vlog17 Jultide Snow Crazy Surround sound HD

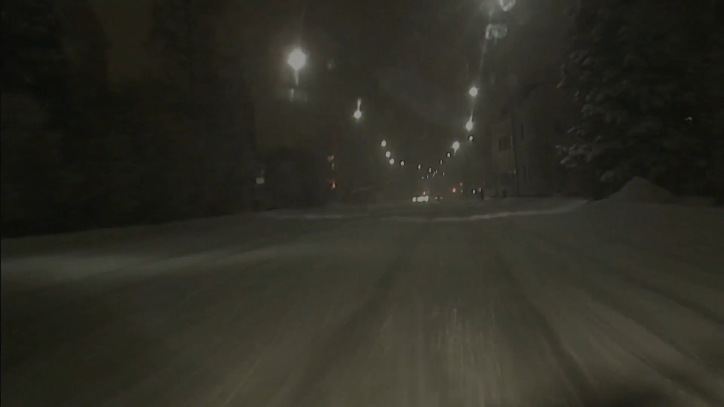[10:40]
As you can see, it is snowing pretty badly, and this trip back home and after that the continued journey down south was quite a bit to handle,
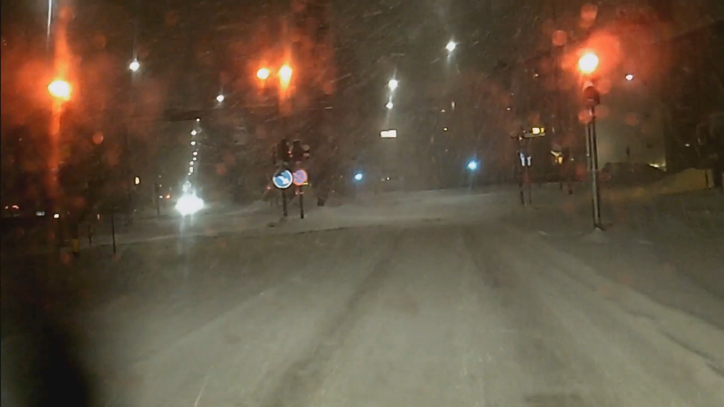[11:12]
and I will let you see the trip home now. Jag ska, ni som ni ser så snöar det ju ganska friskt nu och det här är ju kvällstid då. Och jag åker söderut hemåt först och sen då ska jag vidare söderut. Men tydligen så har inte, ska jag inte väldigt lätta på det, så att det kan bli en planändring på den saken.